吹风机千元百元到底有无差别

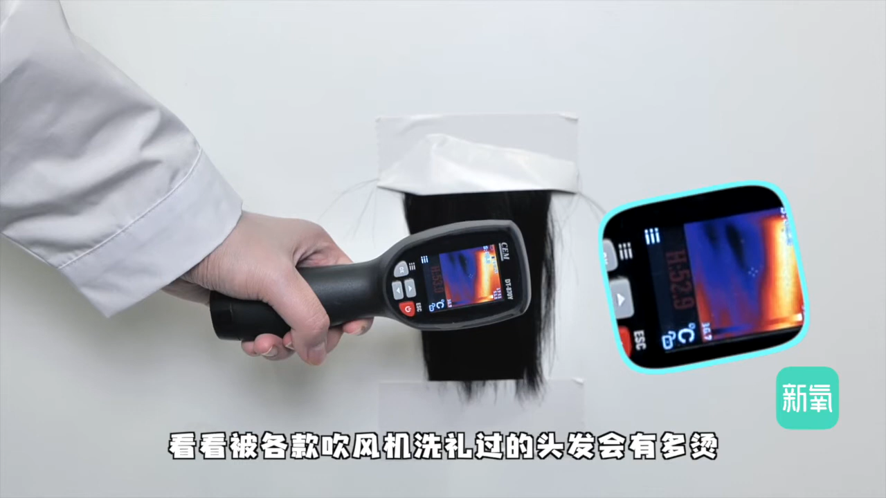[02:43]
各款吹风机洗礼过的头发会有多烫木伤发现温度这块拿捏的最好的是直白其次的戴森飞利浦也算合理超过60度的